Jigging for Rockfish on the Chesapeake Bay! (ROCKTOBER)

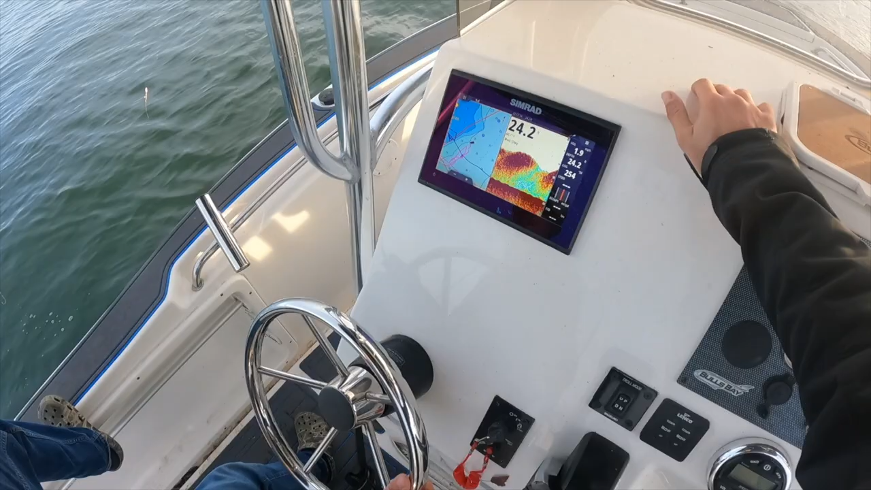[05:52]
bait is just like it just looks like fuzz yeah and then the the fish will be marked like red marks like humps almost
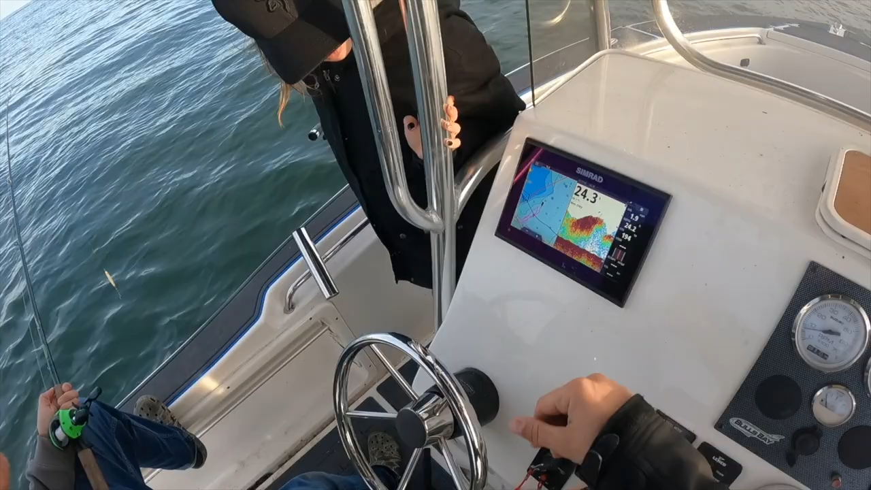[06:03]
yeah let's see if we find any now i'm just gonna throw the bkd down that is a good school of fish